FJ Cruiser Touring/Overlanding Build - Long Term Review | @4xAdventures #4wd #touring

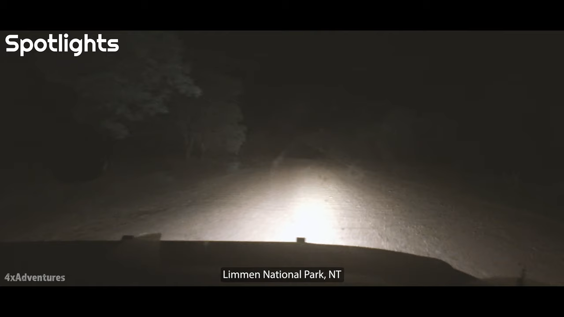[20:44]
I can only see about 10-15 meters in front of me. The only way I can tell what's going on is by glancing up at my off-road map running back at the road. Because otherwise, I don't know if there's a corner coming up. I have to do another quick glance, and then back at the road. One of the lights is set up for distance, and the other one is set up for spread.